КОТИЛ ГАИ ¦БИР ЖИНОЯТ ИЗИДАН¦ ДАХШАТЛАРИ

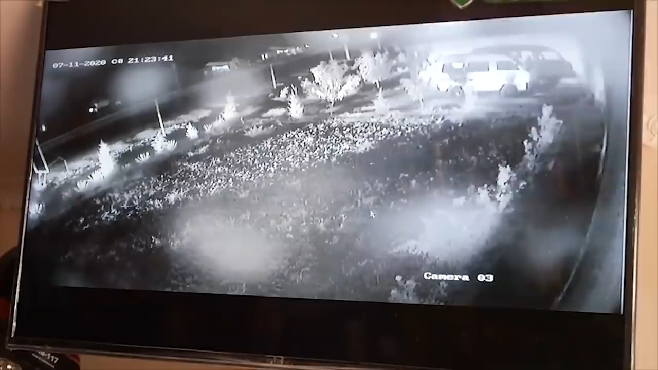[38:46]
Gay mana shu yerdan boshlab endi qani ketib qoldi. Boshlaydi bu.
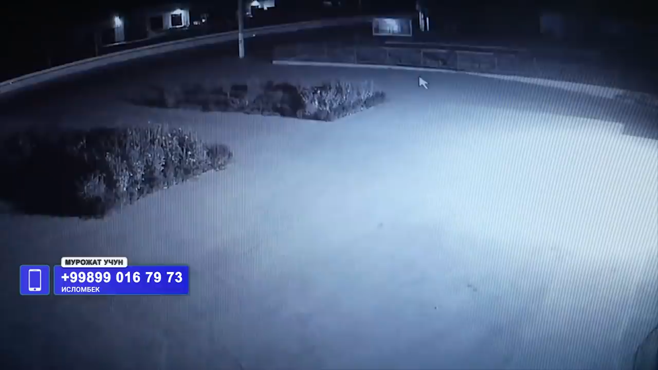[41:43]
Mana hozir chap tomondan gayni quvib kelayotgan ko'rinadi. Mana Jamshid o'tdi katta tezlikda.